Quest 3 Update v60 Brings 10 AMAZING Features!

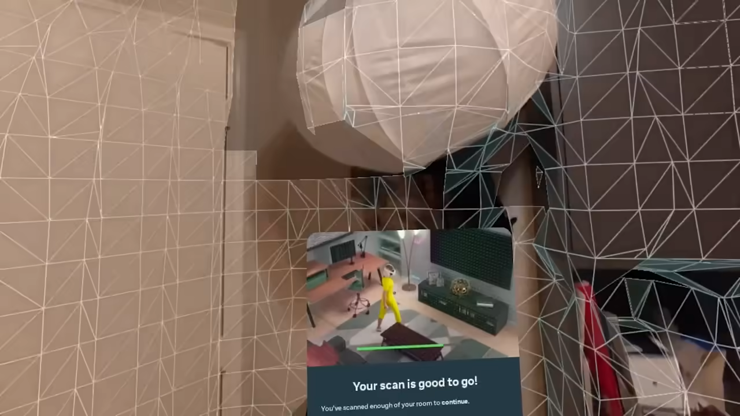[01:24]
And this means that the app collects data about the layout and dimensions of your private spaces, like your home or office.